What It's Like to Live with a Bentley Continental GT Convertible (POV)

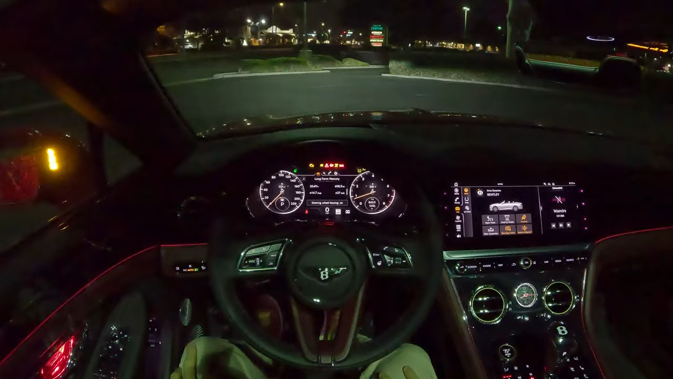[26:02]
quick aside check this out night vision not all that practical here in suburbia but still cool to have
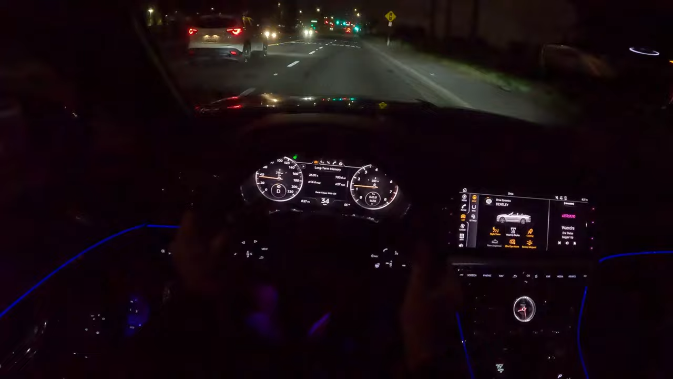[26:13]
now out loud at the beginning of this video i asked the question of whether it was reasonable to live with a high-end luxury convertible here in a place like southern california and the answer is yes but there's more to it than that and i'll start with the things that are less than desirable about living with the continental gtc starting with the way it looks this is not the most aesthetically pleasing grand tour and then